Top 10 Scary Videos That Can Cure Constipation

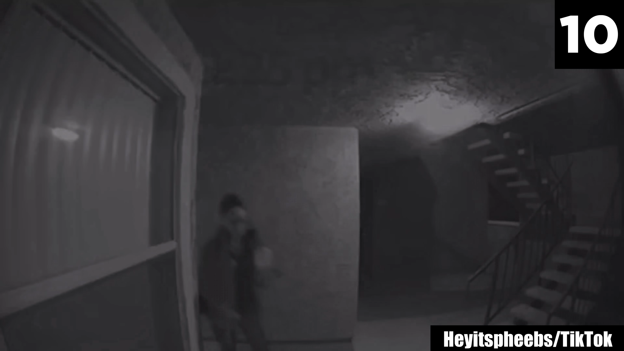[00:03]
Scary Stalker TikToker heyitspheebs has a warning to be careful, and she has the security footage to back it up. Her door camera caught this alleged stalker in her apartment building. She says she had just gotten off work and didn't notice anyone following her. But someone was. The stalker apparently kept sentiel outside her door for two hours, walking past back and forth as though on a stakeout.
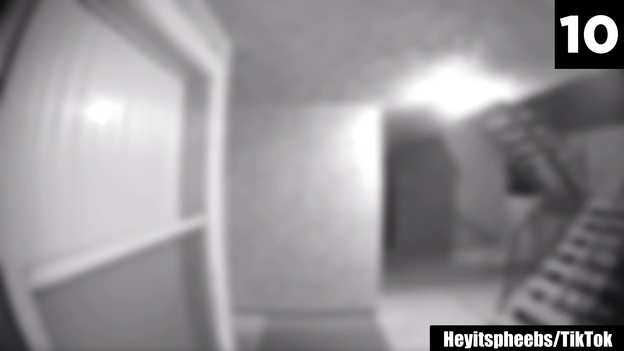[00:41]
He is seen at 10.50 and at 11.05. He walks past again at 11.14, and then Phoebe's boyfriend shows up at 11.35.
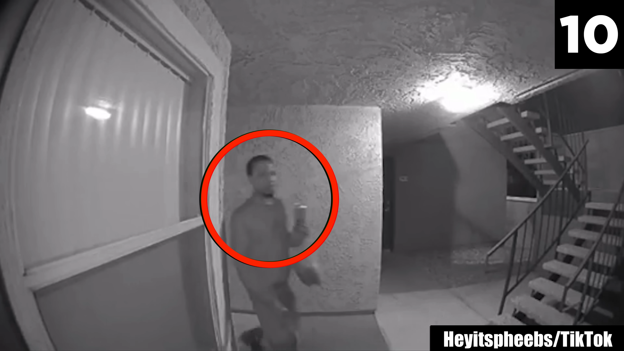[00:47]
This serves as an unfortunate reminder to be as aware of your surroundings as possible. You never know who is following you. 9.
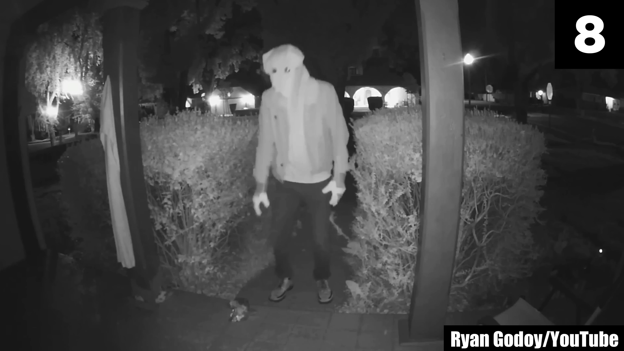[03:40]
The perp looks around for a second before placing whatever he's holding on the ground in front of him. He then slowly turns around and walks halfway down the sidewalk, before taking a left and cutting through the homeowner's front lawn.
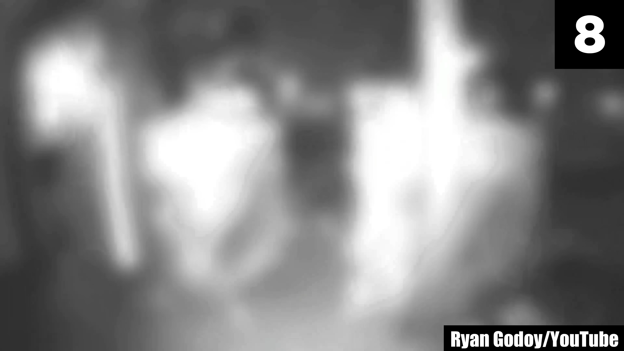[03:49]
Before we can even wonder what he's left behind,
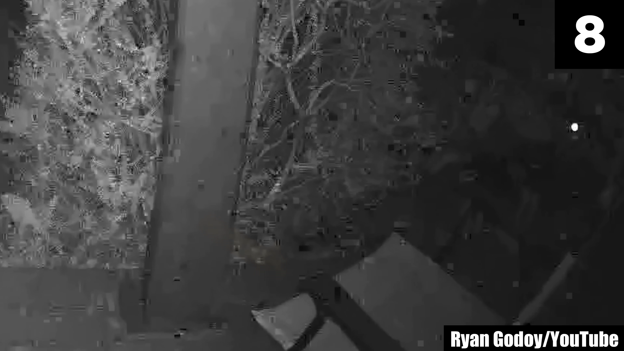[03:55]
a chair that's on the front porch starts to move, scraping across the porch. A white robe hanging off a column blows off its hook suddenly, though it doesn't appear windy outside. Then, the terrifying bag man makes a sudden and unexpected reappearance,